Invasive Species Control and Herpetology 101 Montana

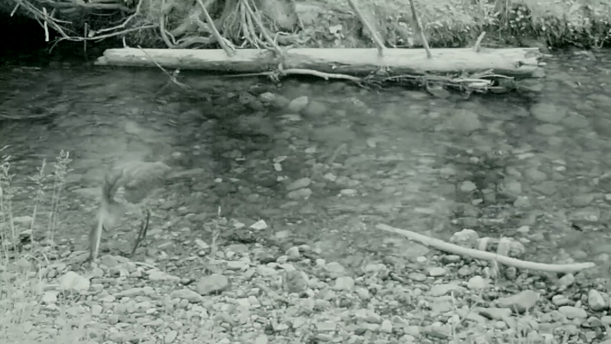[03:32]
The heron rinses the frog and consumes it on the bank.
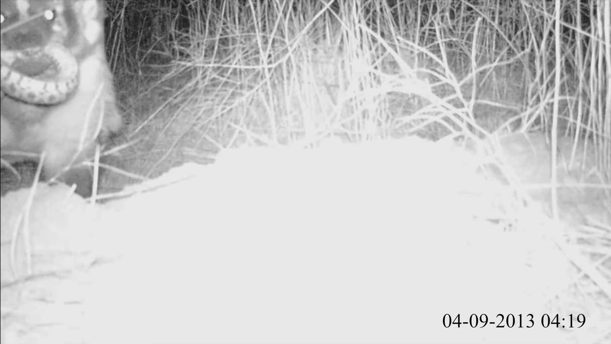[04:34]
Thinking of it in terms of an ecosystem research we got a video of badger two winters ago he dug up hibernunculus so he carried over a big bull snake and carried over a racer and it was just cool seeing like carrying him to his den after he dug him up. That's awesome.
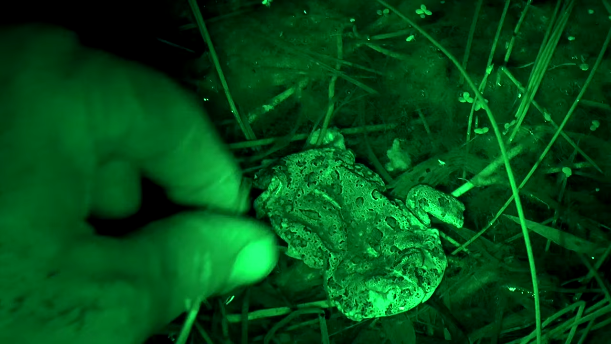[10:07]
A couple weeks ago I found just the top back of the toad so the raccoons peel the back off basically.
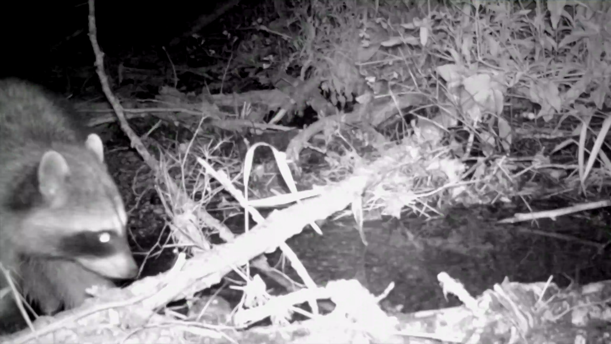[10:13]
This raccoon tracks a western toad.
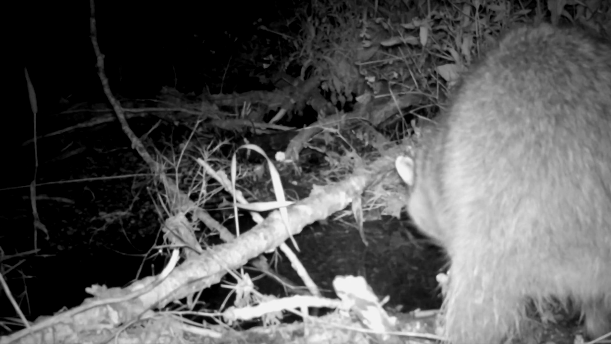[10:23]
Once it finds the toad, the raccoon consumes part of the skin. Then it peels the skin off the toad's back to get rid of the poisonous bufotoxin. And then rinses it in the water.